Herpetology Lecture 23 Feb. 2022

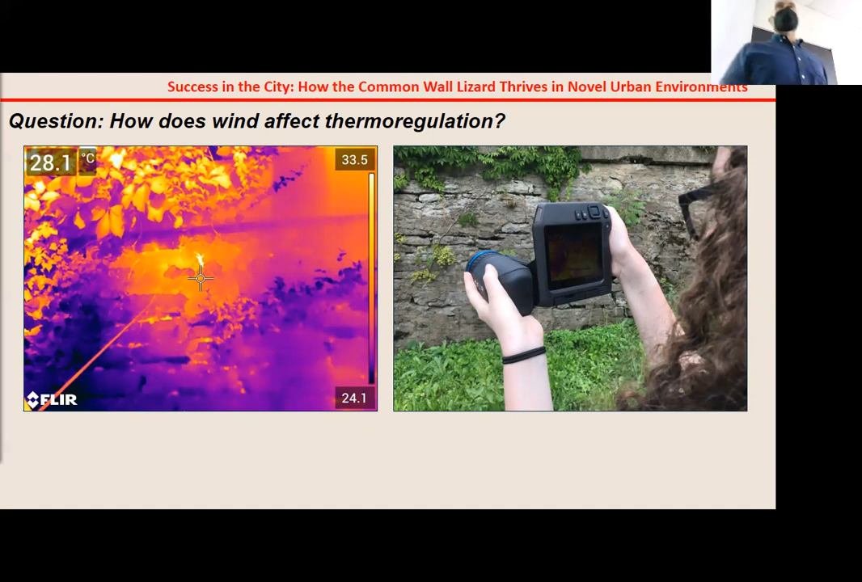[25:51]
On screen: spot 28.1°C
thermoregulatory behavior and their ability to maintain their body temperature. Other studies have shown that wind is an important factor. Yet until last week, no study has been published that actually measured this in the controlled experiment. And so the first thing we did was measured the body temperature of lizards in the field and relate that to wind speed. We found something that looks like this wind speed on the x-axis,
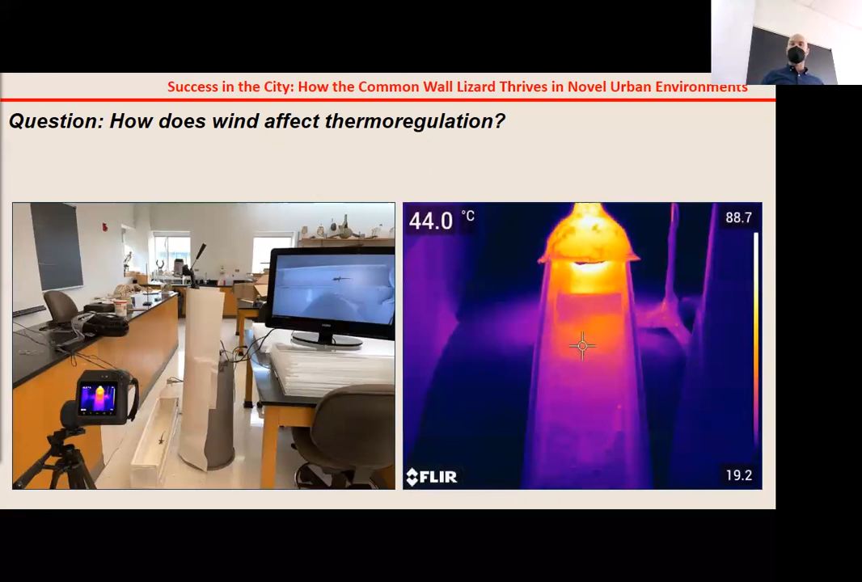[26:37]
On screen: spot 44.0°C
And we conducted this experiment. You can see our setup on the left.
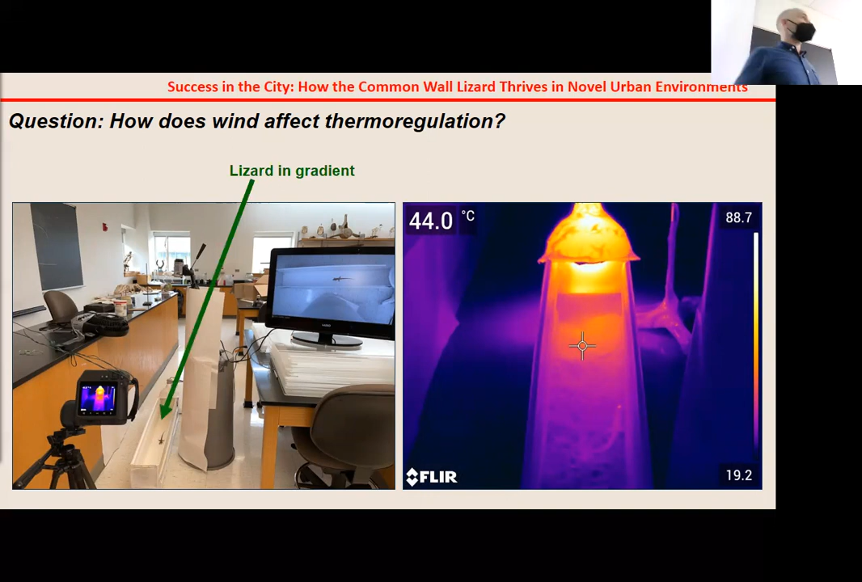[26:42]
On screen: spot 44.0°C
We've got the lizard and the gradient there. We've got a fan either on or blowing down on top of the gradient. We've got the thermal camera recording body temperatures of lizards every 30 seconds for a two hour period. And we also video recorded the trial simultaneously. So we could watch the lizard from a distance without serving it. And also so we could extract the movement data from the animal. And I'll talk about that in just a minute. So what did we find in our experiment? The gist of it was we hypothesized
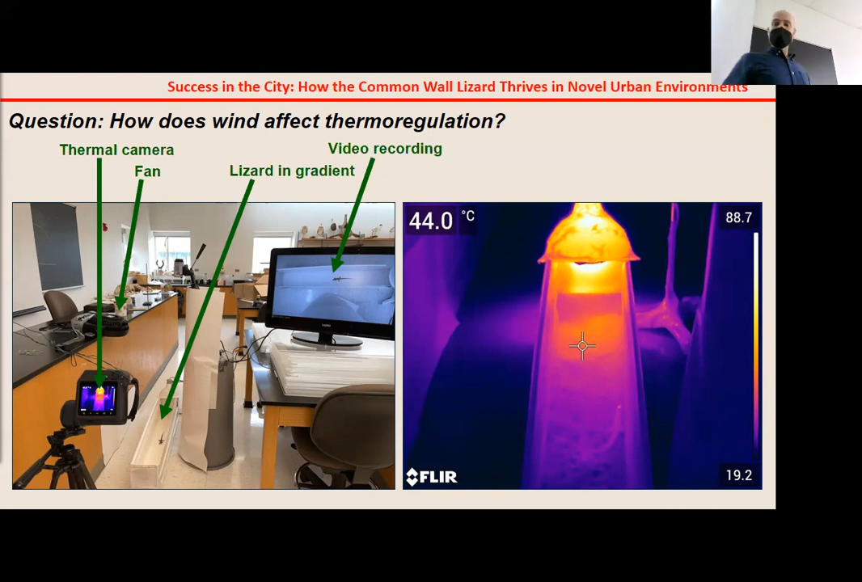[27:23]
On screen: spot 44.0°C
that lizards would choose to be in cooler temperatures when it was windier because of the risk of water loss, because they become dehydrated in the wind and so need to choose cooler temperatures. To measure the hydration status of animals, we used hematocrit.